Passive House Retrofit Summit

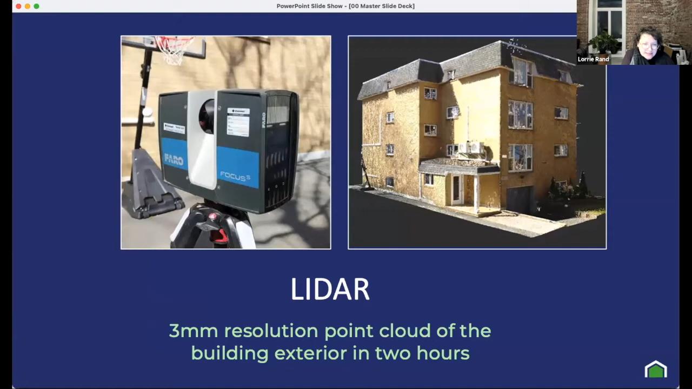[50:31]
And the image on the right of the screen is the point cloud that was generated by the scan. Next. And when you do a lidar scan, you very quickly come up with a drawing that looks like you can work with it. But you can see that you have a lot of points and grainy kind of smudges on in the output.